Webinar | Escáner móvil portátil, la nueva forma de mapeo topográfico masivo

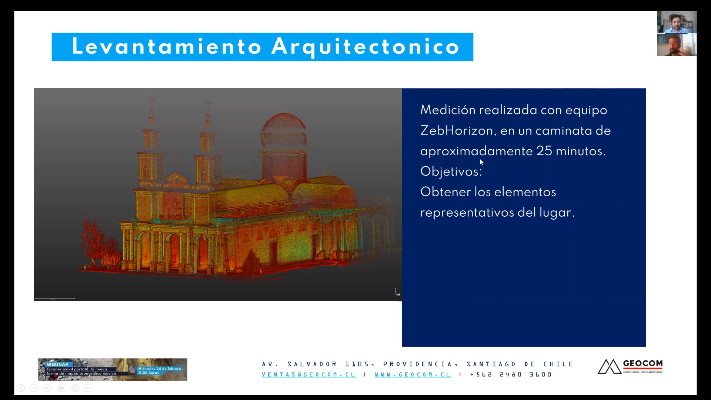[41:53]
Aquí hay que tener bastante cuidado lo que hablábamos en las puertas. Vamos a ver un video porque decimos esto. Esto fue una caminata de 25 minutos. Esta es la iglesia de Andacollo, mal no recuerdo. Aquí caminamos un tiempo. Esto tampoco tiene una georreferenciación. Como decíamos, acá vemos algunas visualizaciones de la nube. Acá está la iglesia de Andacollo en la primera por su parte exterior, el museo y algunas visualizaciones internas. Aquí se ve muy bien el cabezal cómo actúa con la intensidad. Entonces, tenemos diferenciación de cómo los materiales también actuaron o tuvieron algún tipo
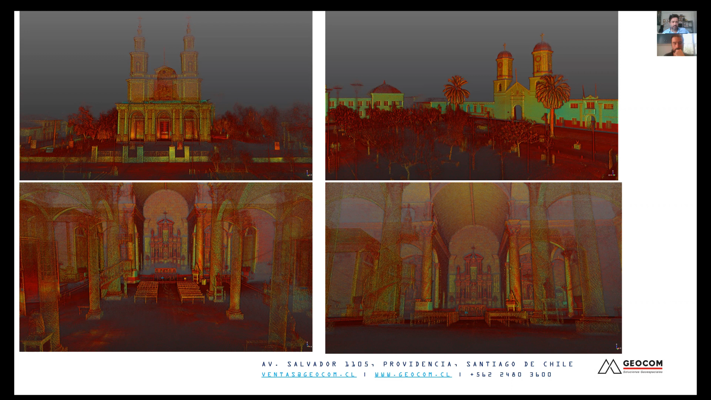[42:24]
de digamos, interacción con el escáner. Y podemos ver aquí que podemos hacer un corte. Esto se hizo en Real World, algún corte y empezar a vectorizar esto para después tener un plano.
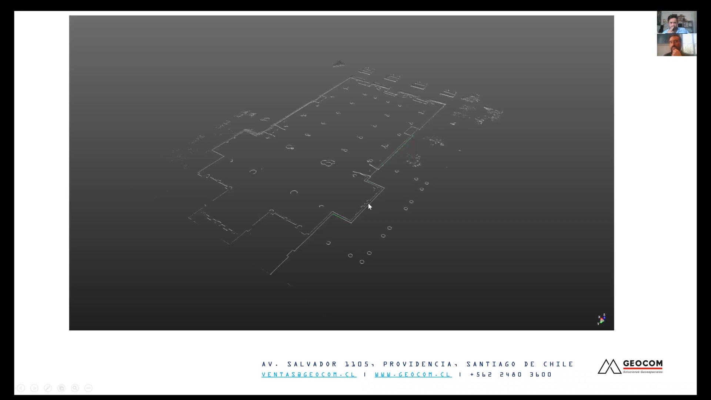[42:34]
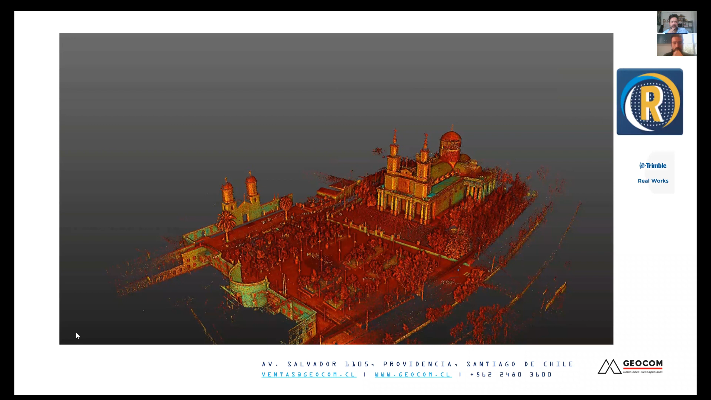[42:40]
Acá tenemos un video para mostrar el plano general de lo que se hizo.
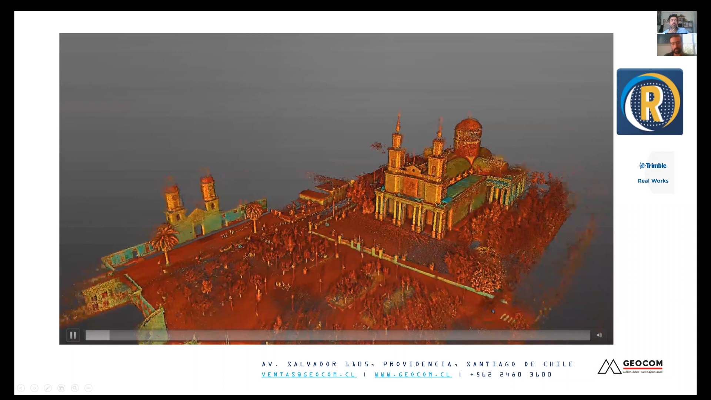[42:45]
Acá se ven claramente la plaza. Esto, como decíamos, fueron unos 20 minutos de medición.
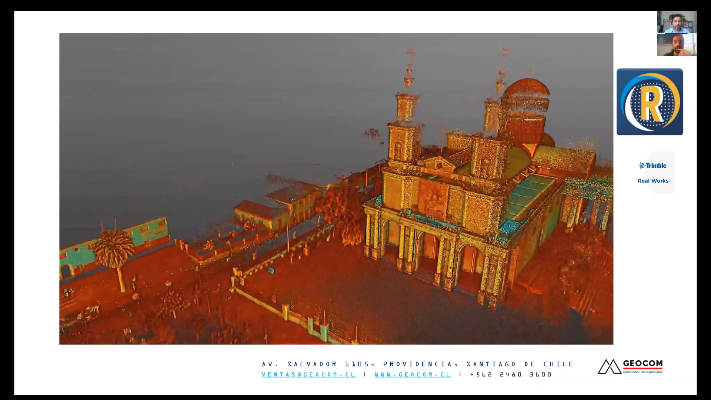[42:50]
Aquí hay una combinación bastante clara de cómo se tiene que medir.
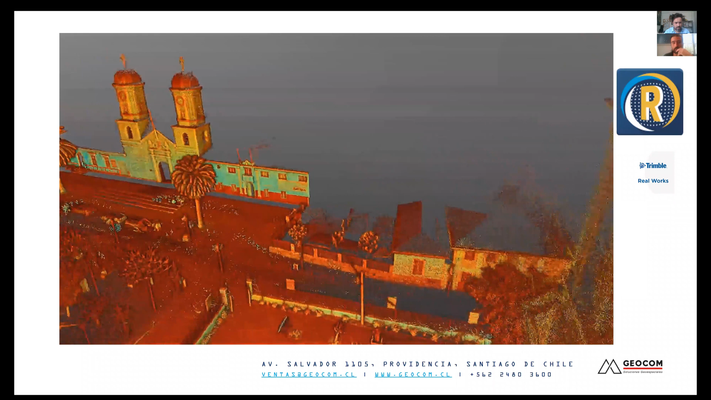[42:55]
El paso que siempre hablamos nosotros es un paso normal,
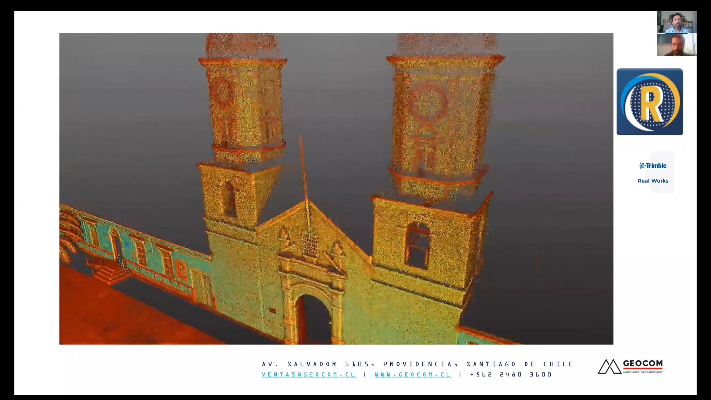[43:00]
es un paso que tiene que ser con movimientos no tan bruscos del cabezal para que así no haya ningún tipo de inconveniente.
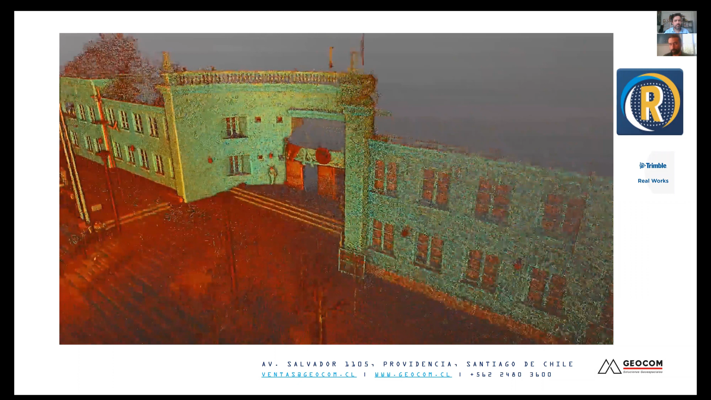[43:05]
Y cuando hay un exterior y un interior, como en este caso, tiene que estar la puerta abierta.
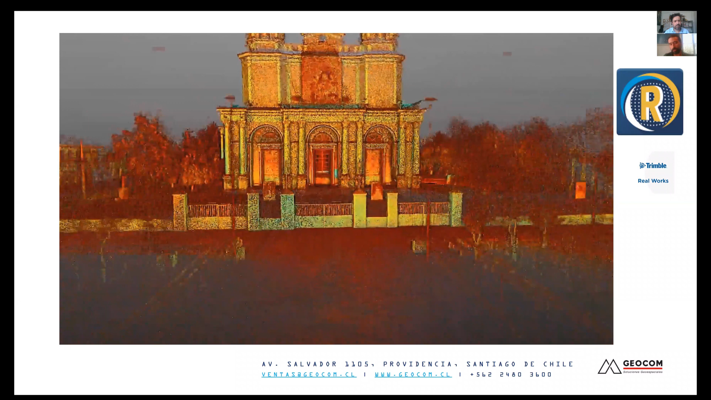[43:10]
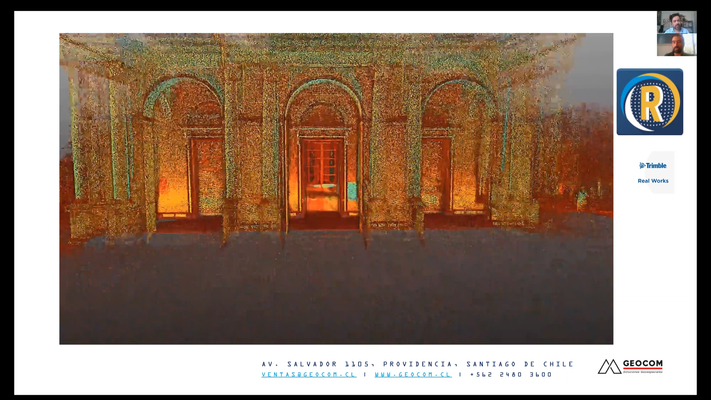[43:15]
La puerta abierta, en este caso ahí también la vieron encerrada porque en alguna escena anterior puede que tomó el escáner
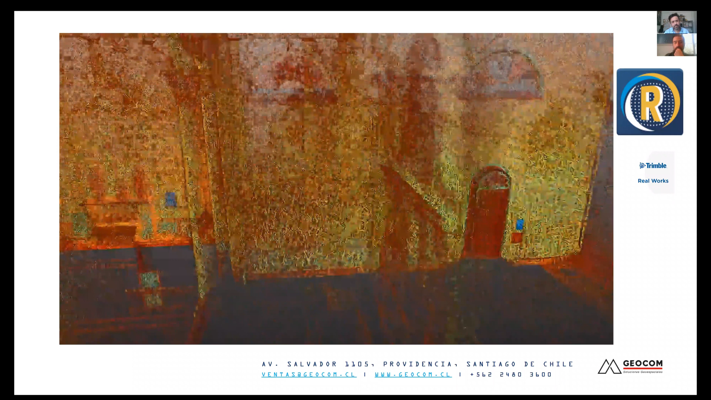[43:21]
ese tiempo y después nuevamente volvíamos en la parte exterior.
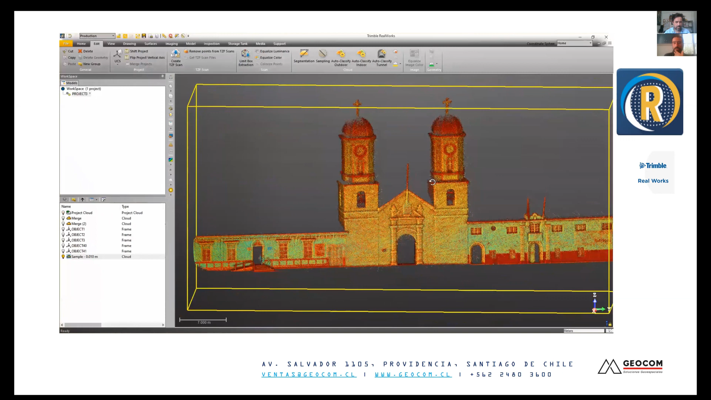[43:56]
el museo y lo que se hace acá en Real World es sacar una ortofoto.
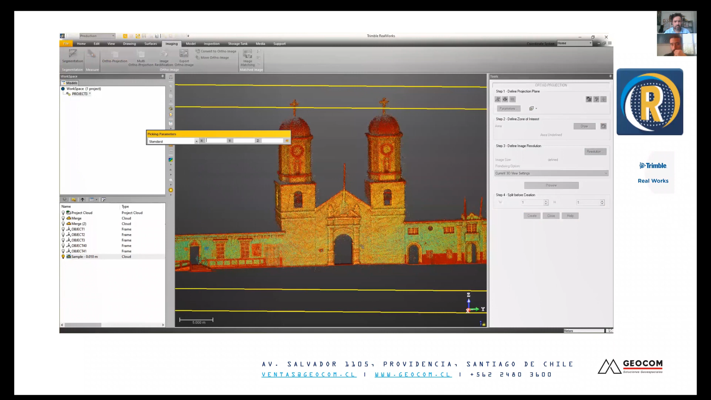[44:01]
Entonces acá lo que hacemos, tenemos la nube, se segmenta, solamente queremos ver lo que nos interesa en este momento, seleccionamos una región y después ya podemos crear esta ortofoto.
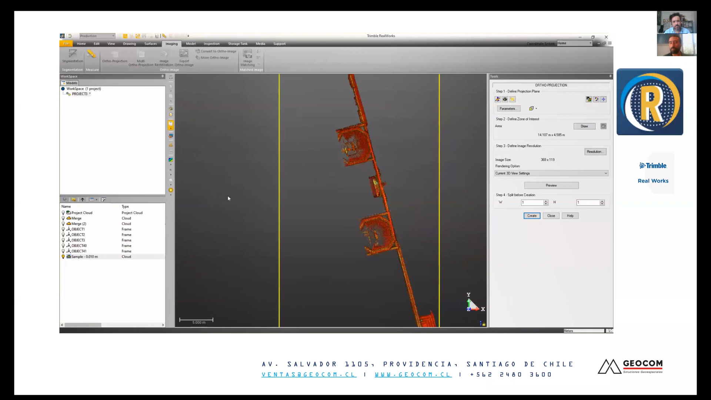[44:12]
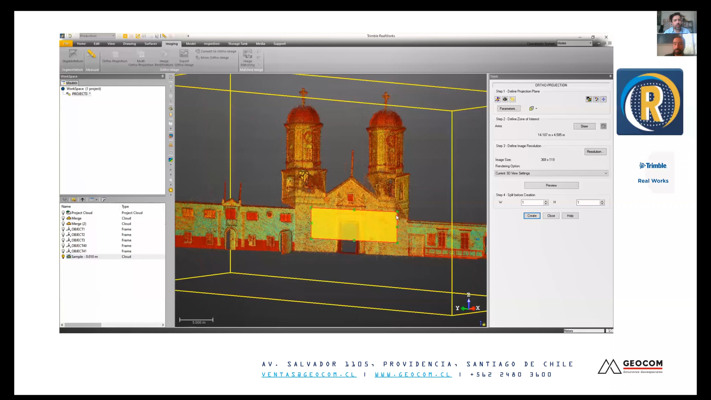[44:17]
Osvaldo, disculpa, de las ortofotos se habla harto de en el ámbito de la fotogrametría, ¿cierto?
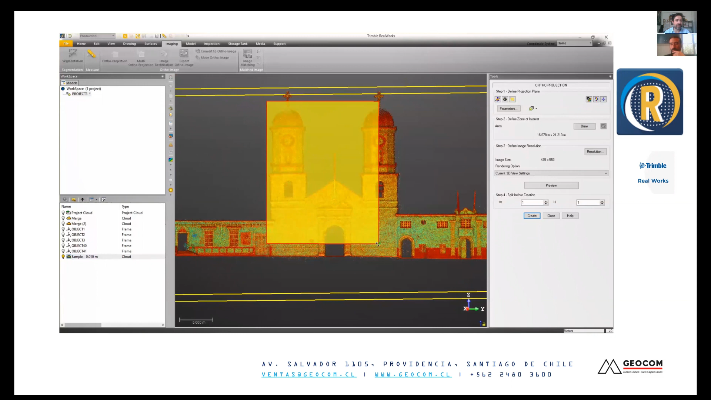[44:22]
En los Sí. drones y todo eso. Pero claro, o sea, los escaneos son considerados también un tipo de imagen. En este caso, la ortofoto constituye una evidencia súper, súper importante para poder vectorizar, para poder simplificar un poco,
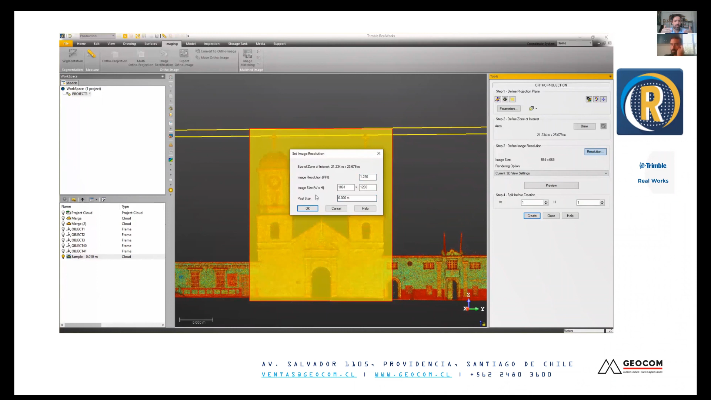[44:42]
digamos, el manejo de estos datos geoespaciales en una vista que es conveniente. Justamente.
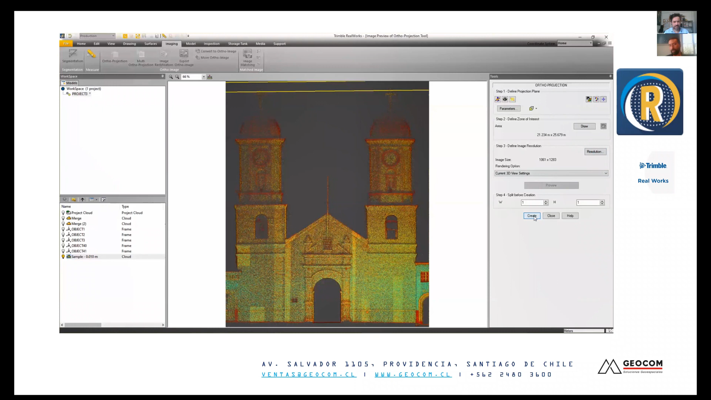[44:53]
Y si ustedes ven los software como ya sea Real World TS, manejan muy bien la nube de puntos. Una nube de puntos que en este caso se importó en un formato LAS comprimido. Ahí lo importamos directo, o sea, ni siquiera hicimos un algo intermedio como traerla filtrada,
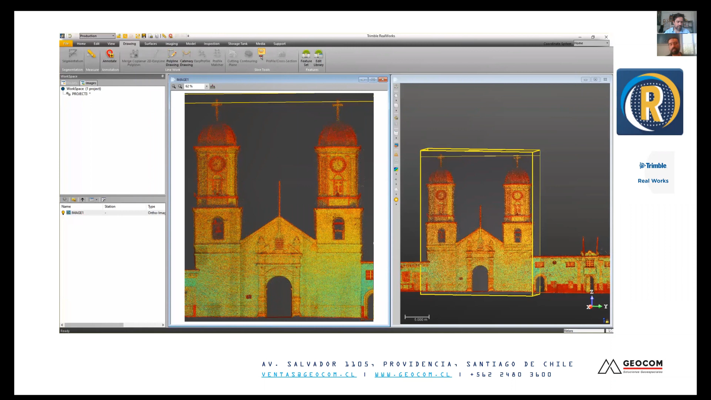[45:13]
sino que se trajo como venía del cabezal. Y en este otro caso ya también segmentamos la iglesia y
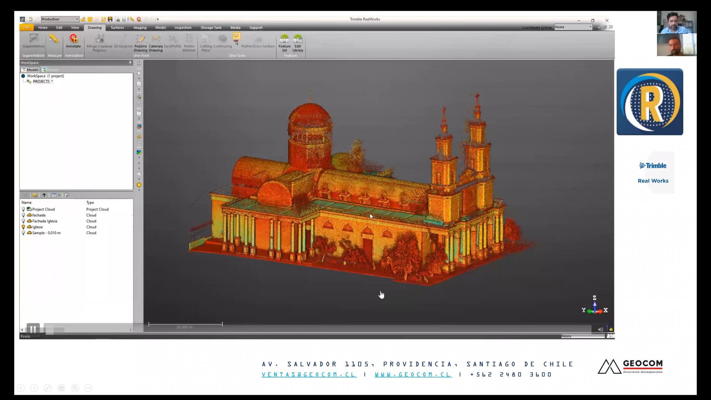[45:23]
acá es tratar de hacer algunos cortes,
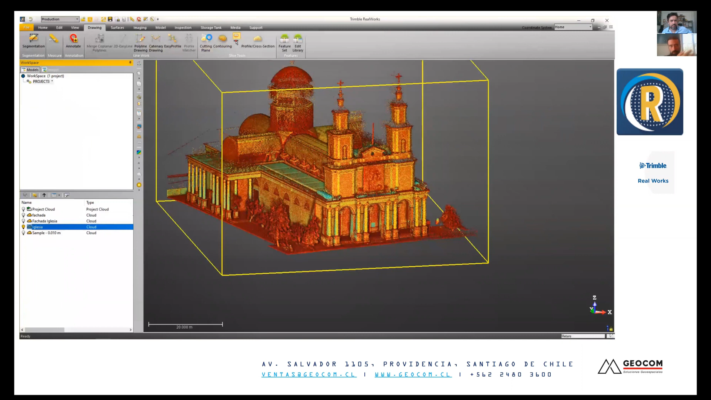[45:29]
todo nuevamente en Real World, y estos cortes después empezar a hacer algún tipo de vectorización para tener un producto,
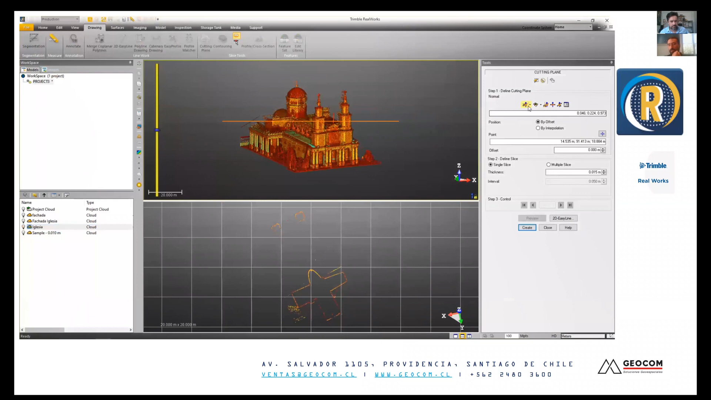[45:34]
que es lo que siempre uno, es lo que más requiere de una nube de puntos. No en todos los casos, muchas veces se requiere el producto, uno,